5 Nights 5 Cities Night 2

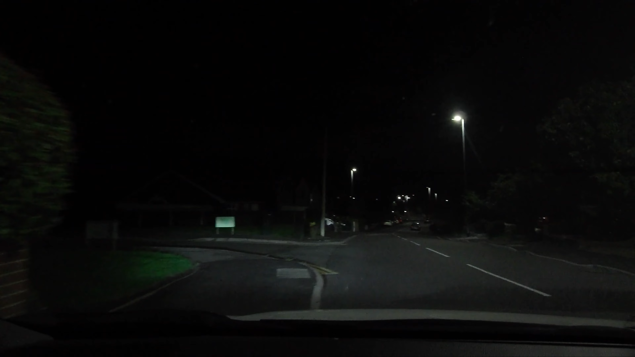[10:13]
People banging doors get to my wick. Right then, let us plough on into Stoke now. Got midnight now. The roads have suddenly gone extremely quiet, and we've also gone extremely quiet. Did a bit of surge before, but this did a surge job right about 20 minutes ago,
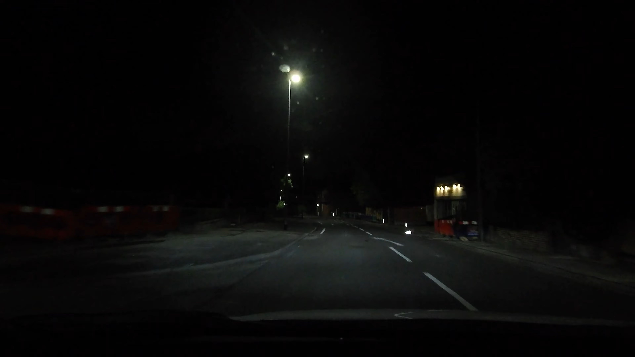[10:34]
and it was £5 on a surge. Jesus, £5 on a surge. So yeah, very good. But yeah, Stoke's one of them areas. It's just
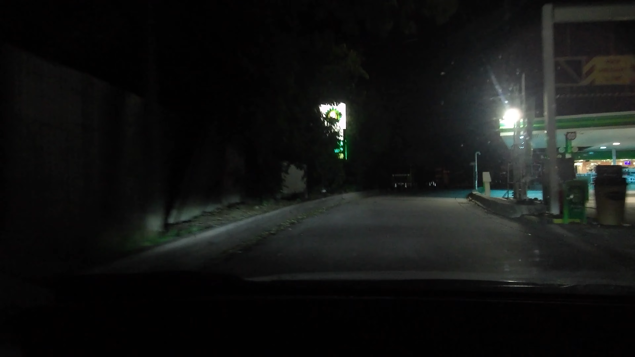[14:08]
They got a little shop there selling Costa Coffee and like very expensive cold
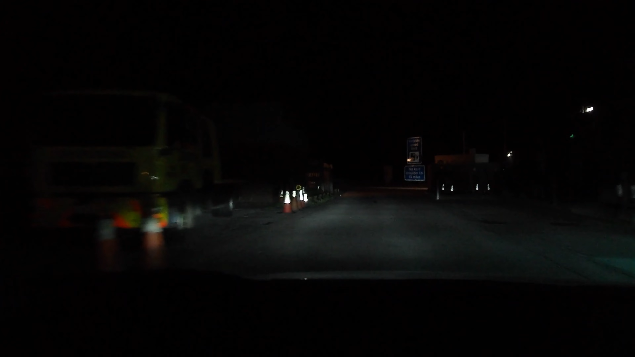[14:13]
food and very expensive sandwiches, but they did not have a hot meal. Now, it's a Roadchef, that. I thought Roadchef were open 24 hours a day. They used to be years ago, right, back in the old days, motorway services had food on all night. They did, because people track up, this is the M6 I'm on now, people schlep up this all night long from Carlisle down to the south of Birmingham,